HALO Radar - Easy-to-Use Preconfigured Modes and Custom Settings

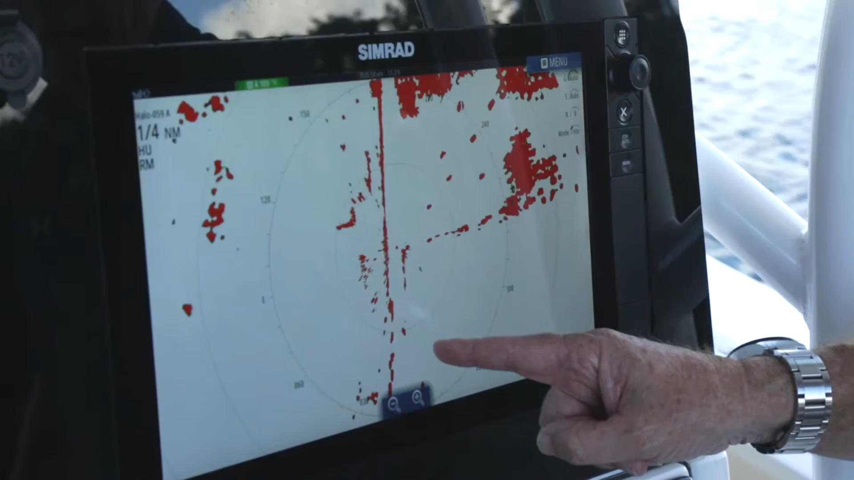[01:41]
A normal radar may have coupled those two targets together. The next mode is offshore mode for greater distances and it automatically uses target expansion to increase the chances of making sure you see a target at long range.
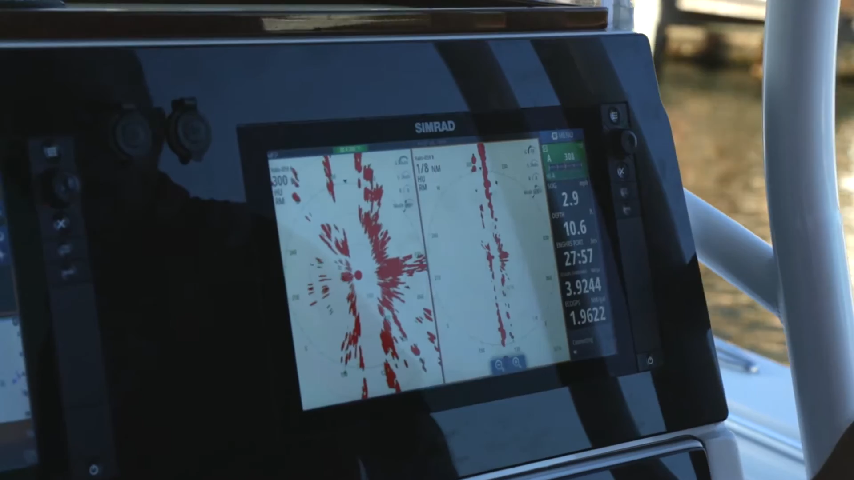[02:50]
I can have on the port side, I can have harbour mode where the targets are going to be much more defined and detailed and
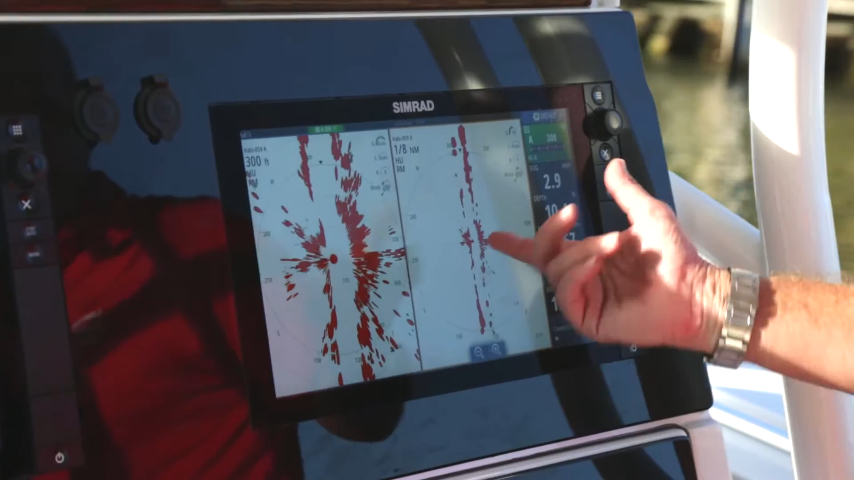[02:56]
then I could have on the other side of the screen I could have a totally different range and put it in offshore
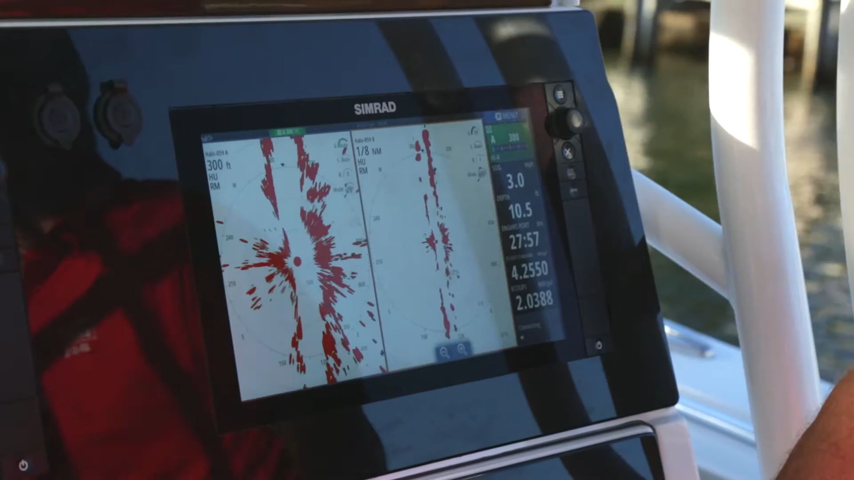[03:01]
mode or weather mode even if I wanted to see weather off into the distance at the same time. Giving me two totally different perspectives of targets around my boat.